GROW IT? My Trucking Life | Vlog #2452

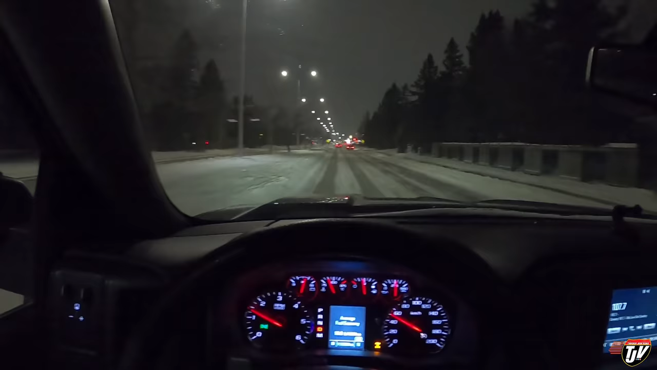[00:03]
it's a beautiful day in the neighborhood wind gusts of 50 to 80 kilometers an hour what is that 40 to 50 miles an hour somewhere in there boat 10 centimeters of snow expected snow clearing operations in full swing it actually looks a lot better now when i first woke up i my eyes went a little wide i looked out my front window i couldn't see across the street like oh boy this is gonna be a four-wheel drive
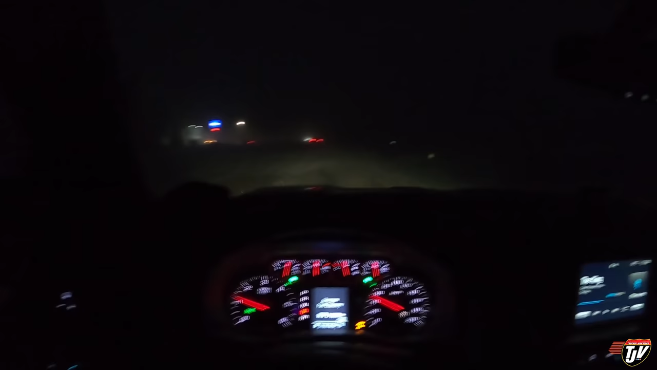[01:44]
start to the day we got less than a quarter mile visibility here i can still see the lane so that's good
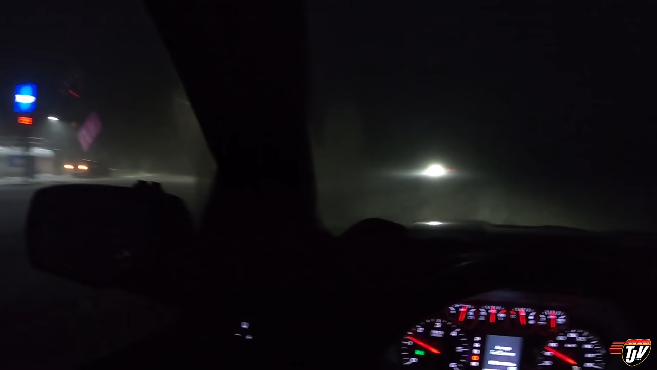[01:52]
a lot of snow and a lot of blowing snow it was worse on the last highway i was on because the wind is coming straight out of the south so that's where our warm weather is coming from but uh when it was blowing over the road visibility was four feet at times i was actually considering turning around but i couldn't find a safe place to turn around so i had to keep moving you don't want to stop on the highway right you don't know who's coming up behind you so then i got onto this highway which is a north south highway i'm headed northbound right
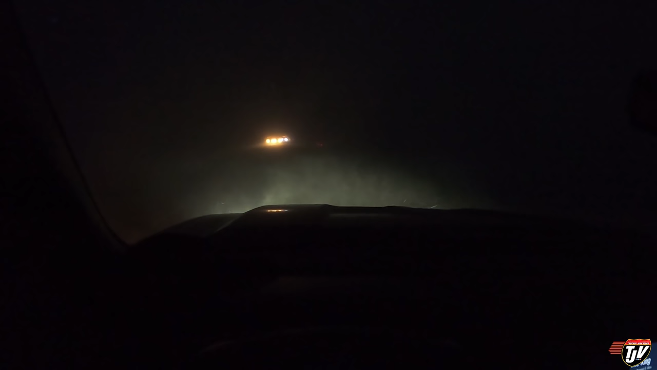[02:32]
but you got something going on here someone's in the ditch okay we're gonna slow right down i'm gonna slow right down here i don't got a tow rope that can pull them out either and i got no flashing oh there's a tow truck right there okay good usually if i see someone in the ditch if i can reach them with my tow rope i can pull them out but in weather like this i don't got any uh flashing orange beacons in my pickup which maybe i should maybe i should have them for when stuff like that happens but if i don't have any way to notify oncoming